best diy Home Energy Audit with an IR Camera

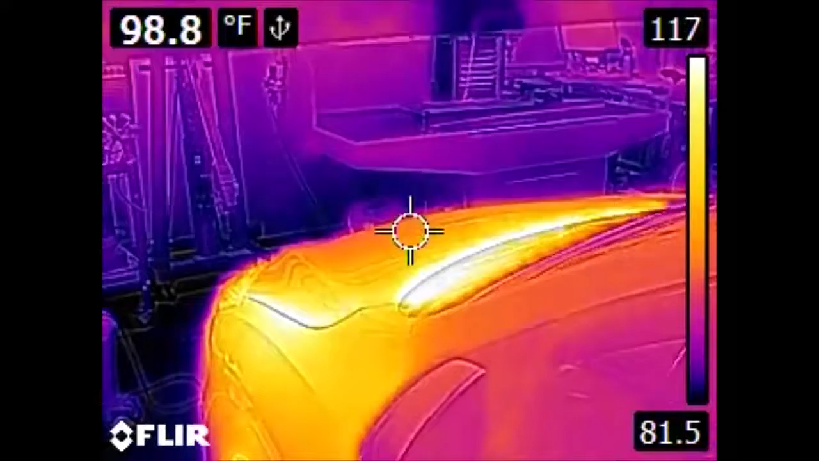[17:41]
On screen: spot 98.8°F
And it will also change what you are looking for, the hot spots or the cold spots.
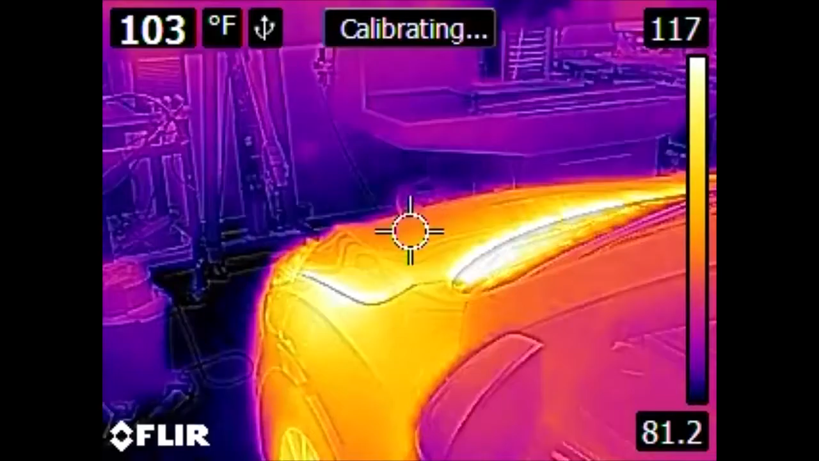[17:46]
On screen: spot 103°F
Because it is 90 degrees outside now and mid-70s inside, nominally, the hot spots are what we are looking for.